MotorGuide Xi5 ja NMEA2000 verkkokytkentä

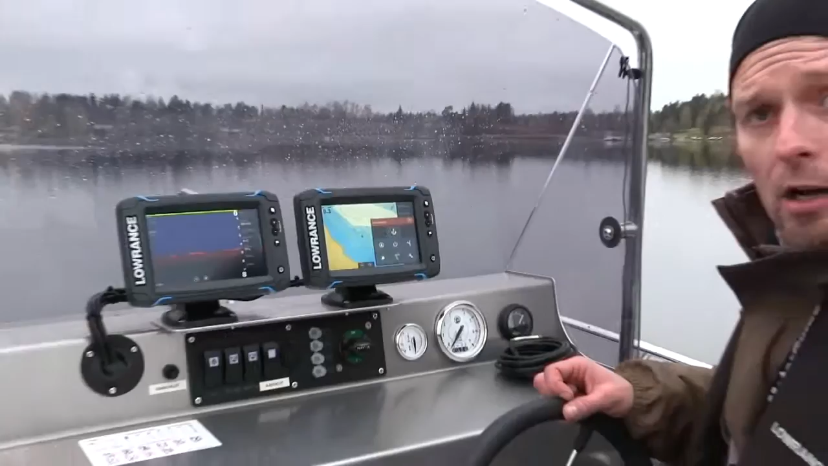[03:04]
niin me saadaan toi keulamoottorin ohjauspaneeli tänne näyttöön. Ja tätä kautta me pystytään sitten tuota keulamoottoria ohjaamaan tämän päätelaitteen kautta.